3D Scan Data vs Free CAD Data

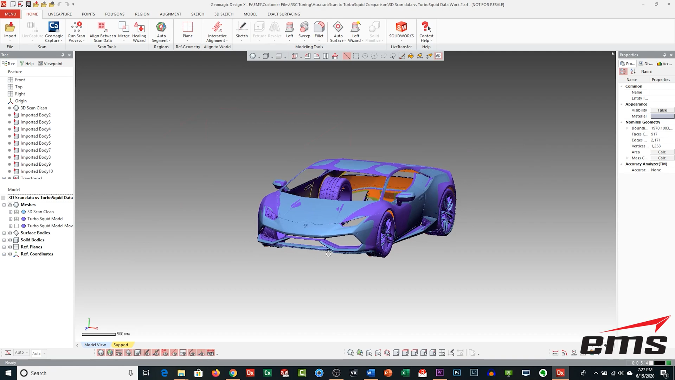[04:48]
And they look pretty close, but you can definitely see, you know, there are some differences.
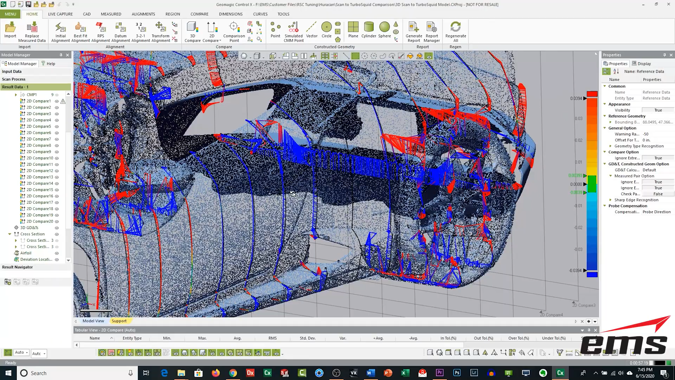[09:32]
And the way these sections work is you'll see they're a little bit color-coded. And that matches the bar over here. And they show this little whisker plot.
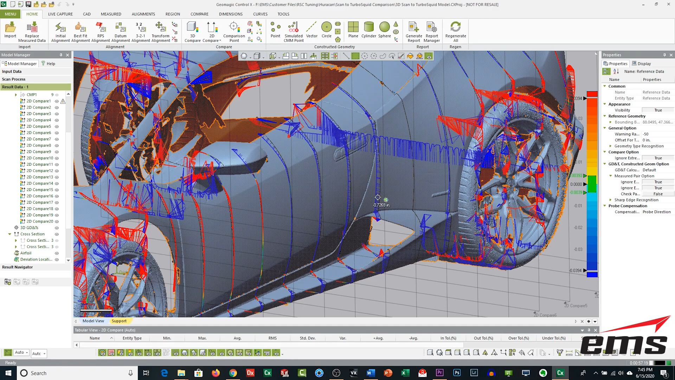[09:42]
Or you can turn on the whisker plot. So, you can see where the vehicle deviates come in here. And, again, I can highlight over this.
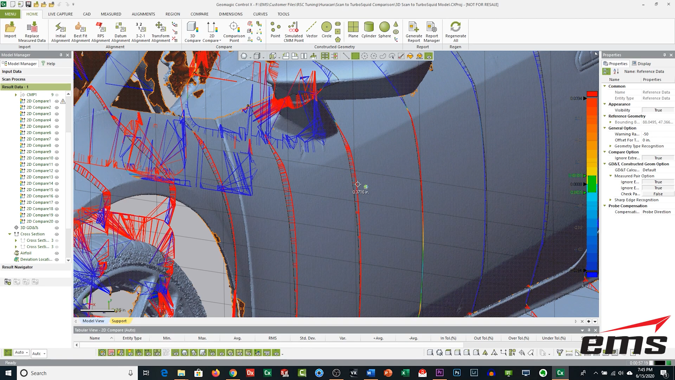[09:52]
And you can see that's a 0.37 of an inch. And these areas back here where we saw a lot of deviation,
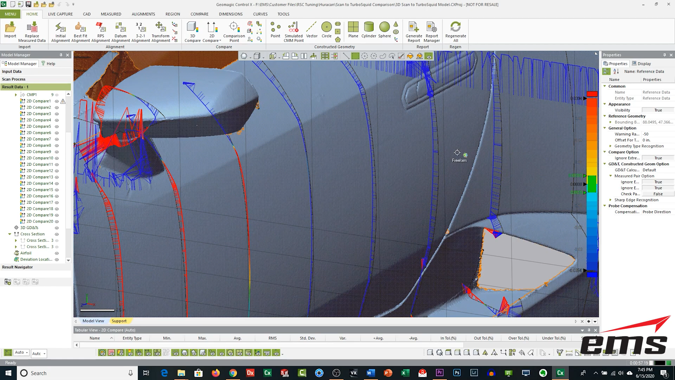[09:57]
you can see half inch, three-quarters of an inch, and so on.
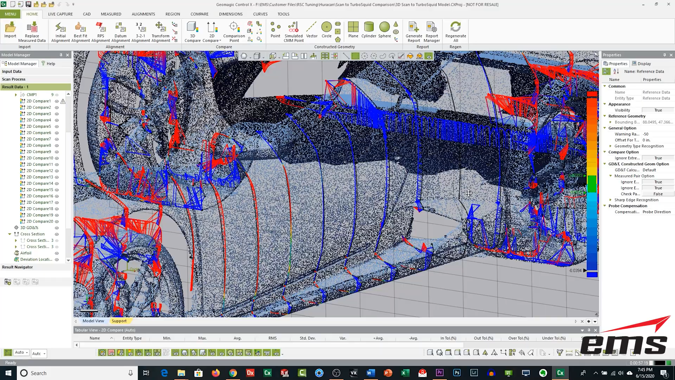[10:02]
So, you can really kind of see in certain areas of the vehicle,
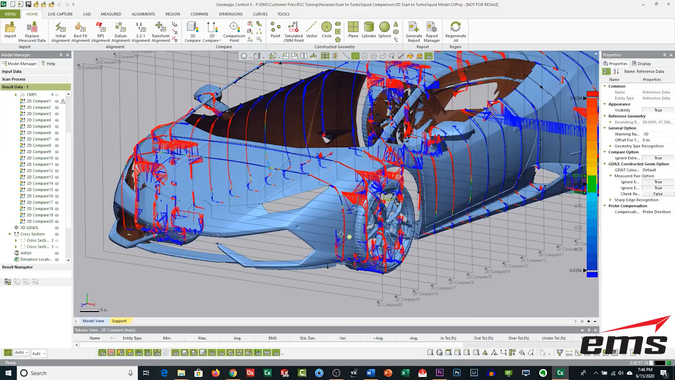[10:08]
it really is either oversized or undersized.
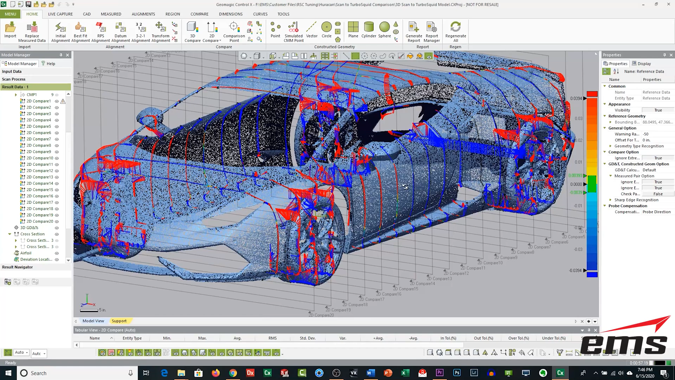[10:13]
So, let's isolate a specific section next and take a look at it. All right. So, we're going to take a look at this section right here.
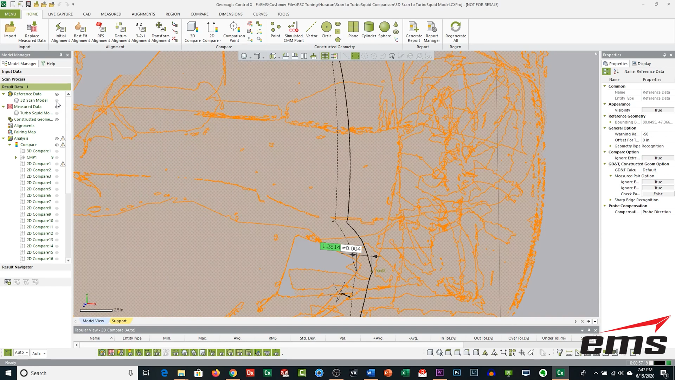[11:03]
is our scan data, and the dashed line is the purchased model.